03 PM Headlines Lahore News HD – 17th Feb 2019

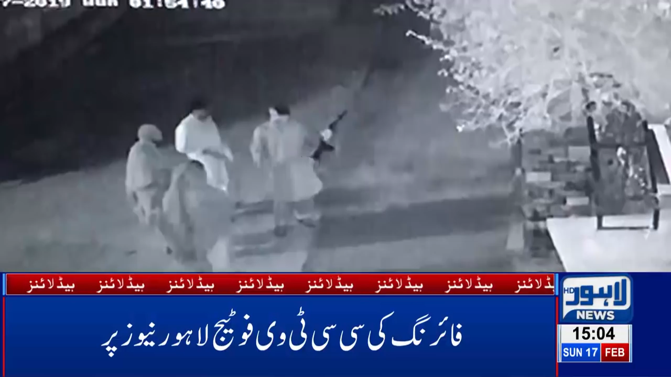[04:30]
ٹیو فوٹیج حاصل کر لی شادی کی تقریب میں ہوای فارنگ سے آٹھ سالہ بچی کی حلاقت ملزم سیف کی رفتار